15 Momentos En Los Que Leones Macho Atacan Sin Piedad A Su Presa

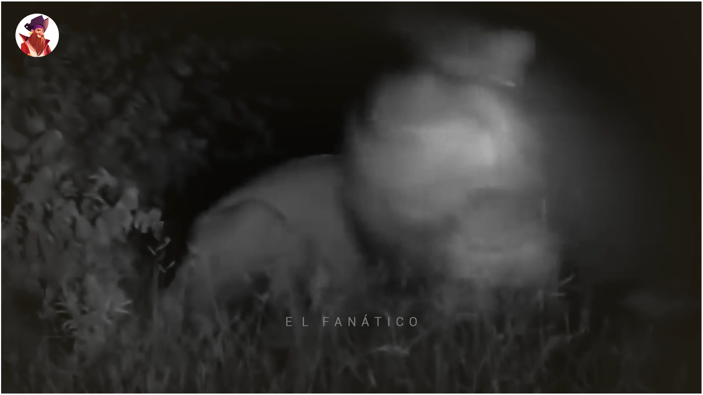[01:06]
este león macho adulto demuestra la ventaja que poseen sobre las hienas cuando estas dos hienas corren por su vida después de ser casi atrapadas por el gran macho.
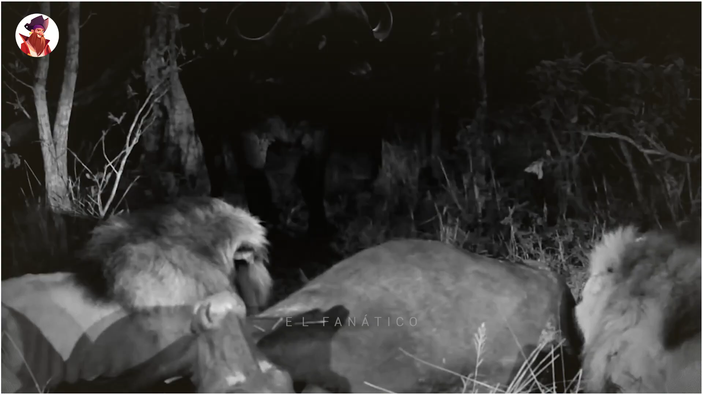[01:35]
Cuando se trata de una cena difícil, a un león solitario le costaría mucho trabajo atrapar a un búfalo cafre. Es por ello que lo hacen en equipo.
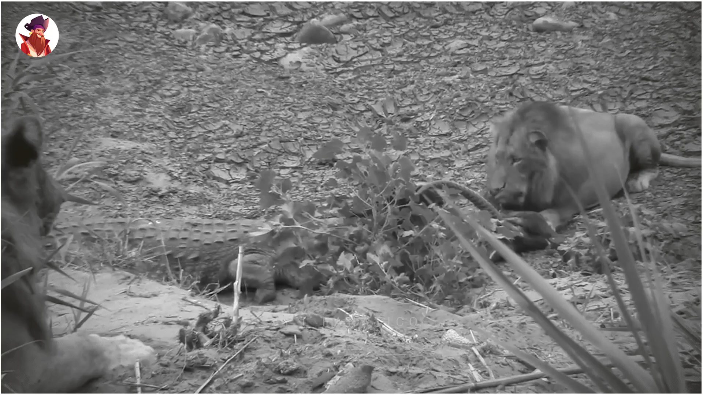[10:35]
En este video, un león intenta robarle un cadáver al cocodrilo. Finalmente, este cocodrilo se encuentra de espaldas a este león que se le aproxima.